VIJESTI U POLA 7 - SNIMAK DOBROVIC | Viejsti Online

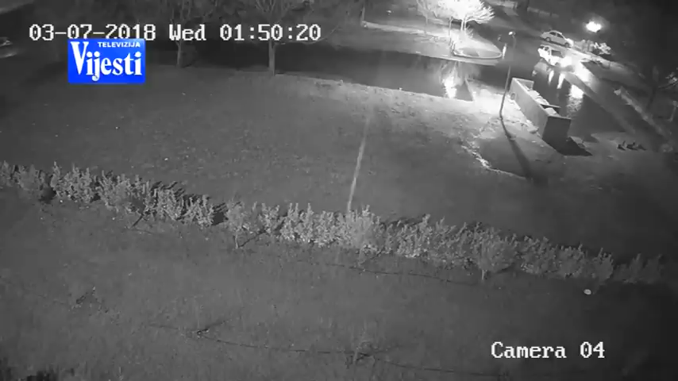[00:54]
Dobrović je uvozilo zapaljeno je dan kasnije u gotovo isto vrijeme, dva sata poslije ponoći. Postoje i video snimci na kojima se vidi automobil Citroen C3 kojim se najvjerovatnije dovezao pa pobjegao muškarac koji osmatrao automobil.